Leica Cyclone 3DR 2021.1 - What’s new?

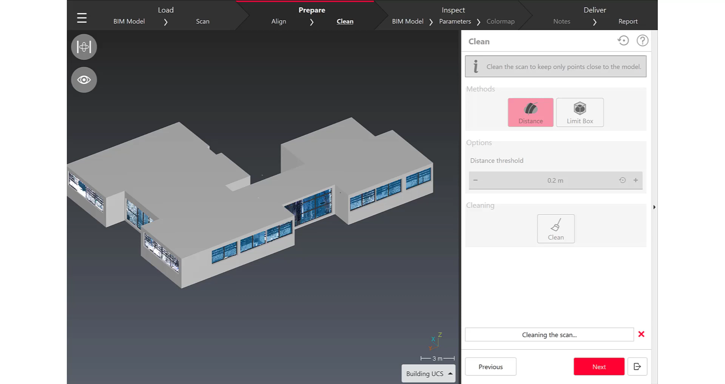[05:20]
before launching the inspection now you can choose
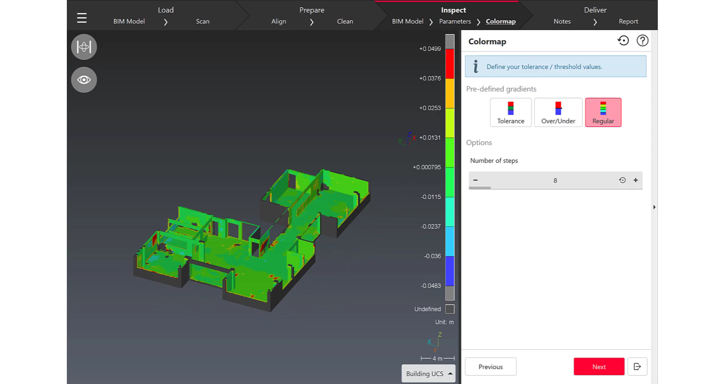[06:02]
what i want to do is use a tolerance predefined gradient and i think now i'm good to uh
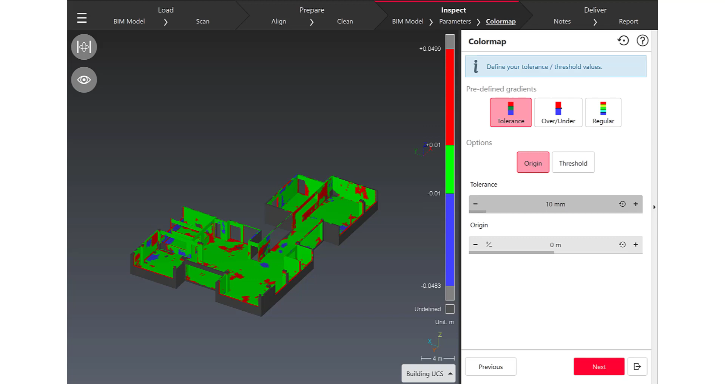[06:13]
to create the notes to complete my reports notes
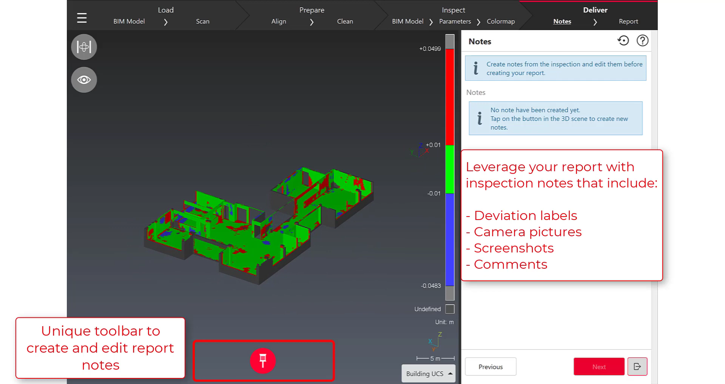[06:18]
are parts of a new kind of objects in cyclone 3dr touch mode which means that notes will leverage your reports
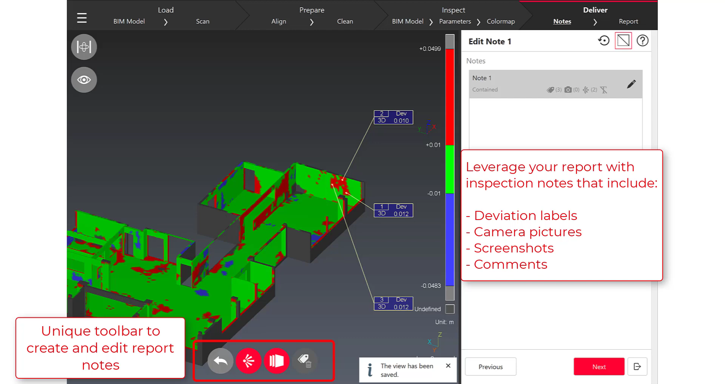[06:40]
i'm just doing a tap on a beam object and i'm creating a note in each notes thanks to the the toolbar in
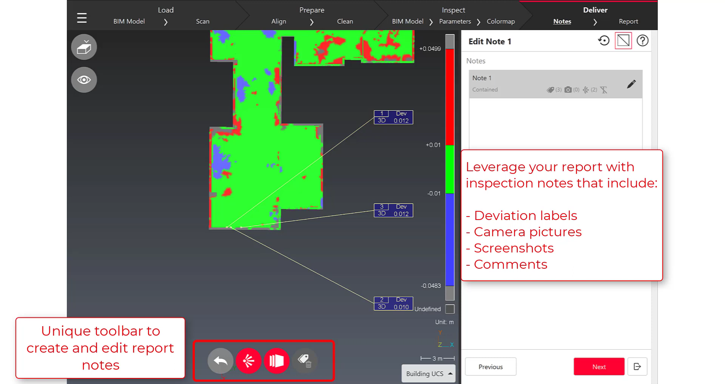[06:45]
the scene i can add all the information that is required to uh to help my customer to to give him uh what he needs
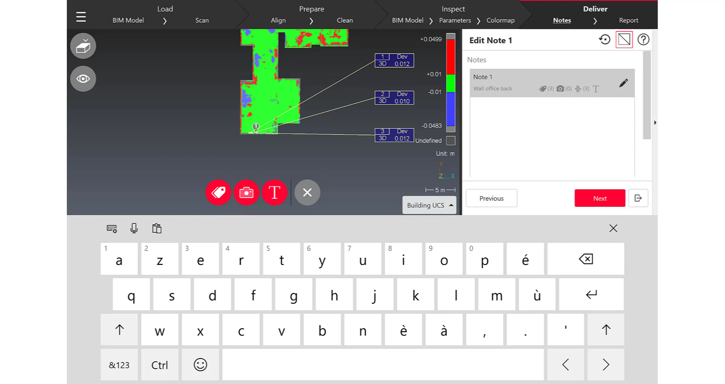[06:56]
to to make the the decisions that are important for for
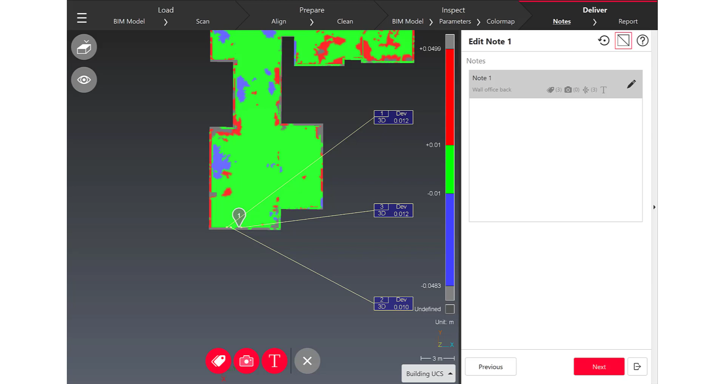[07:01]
its projects and so i can uh bring some deviation
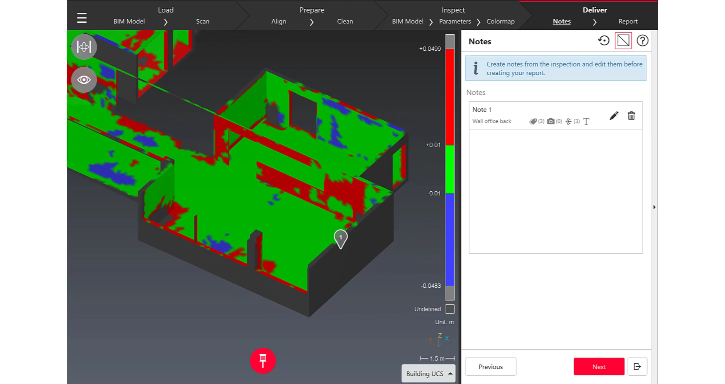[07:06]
information um i can take pictures from the camera and i can also complete uh one note with uh screenshots and you can check all those information
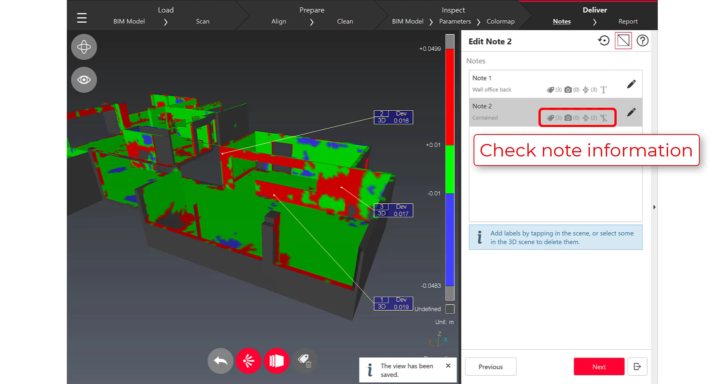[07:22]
directly in the the list of notes that um that you are creating so i can create as many notes as i want for my reports as many screenshots
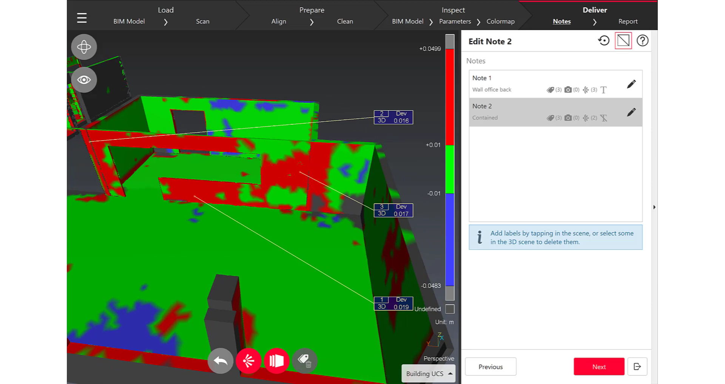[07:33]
and which is great also here is um using this new gallery tool uh in touch mode to to check uh to have an overview
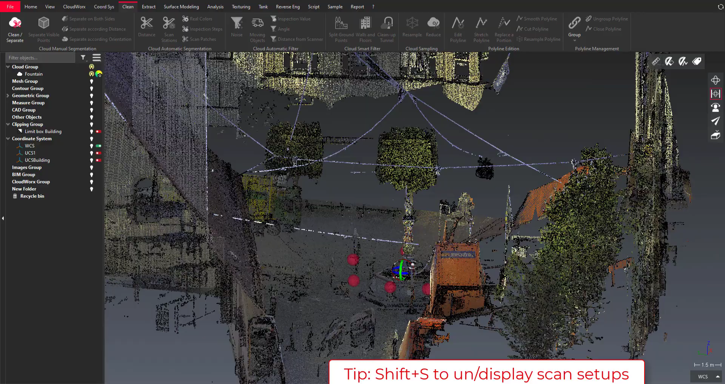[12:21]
i need several scan positions to to make the this new
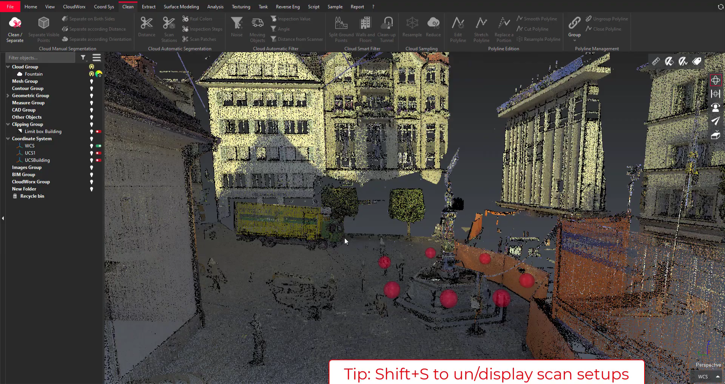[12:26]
algorithm um proceed uh in the in cyclone 3dr so i'm selecting the point cloud i want to clean and the new tool is part of the clean menu and you can see all the moving objects like the the truck or moving cars or pedestrians i want to get rid from
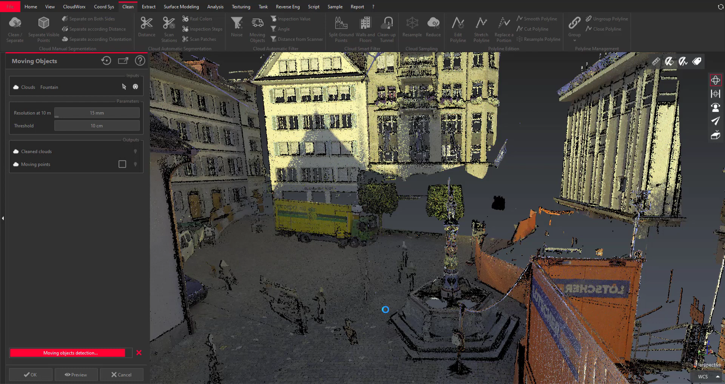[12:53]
the rest of the data and so that's very fast
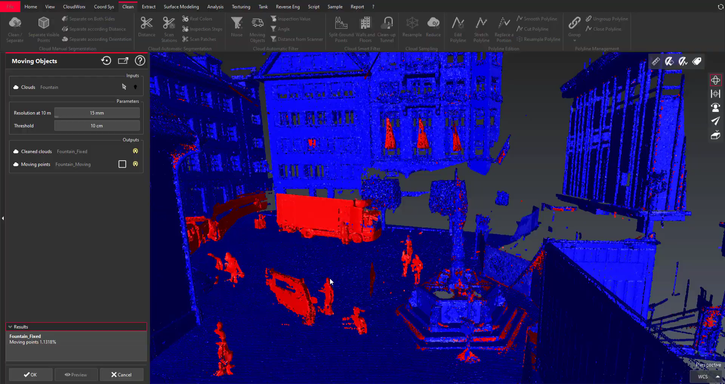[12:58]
and now you can see that in red we have the moving parts and in blue uh the
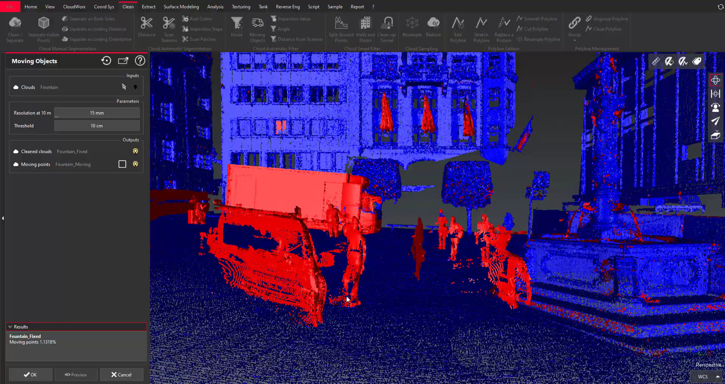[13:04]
the fixed uh parts of the point cloud and the results are very
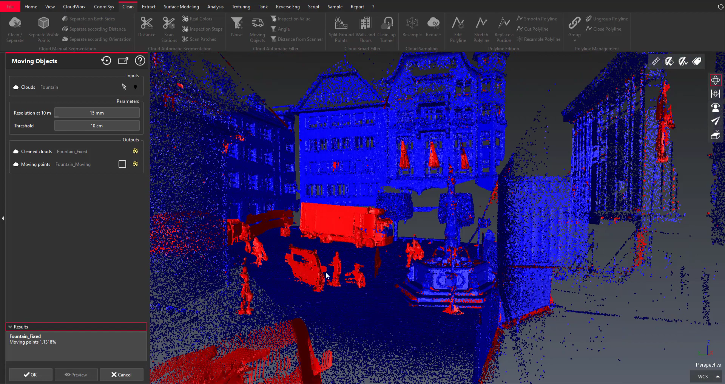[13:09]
very good and it was so fast so easy to to clean so i can show or hide the moving objects i can decide to keep it
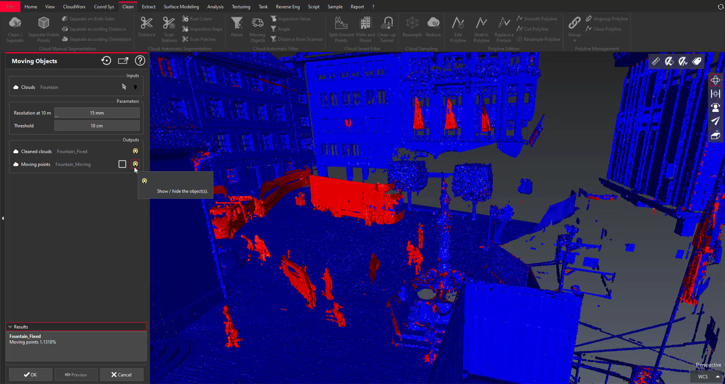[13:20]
or not so i won't keep the moving objects and now i can move on in my workflow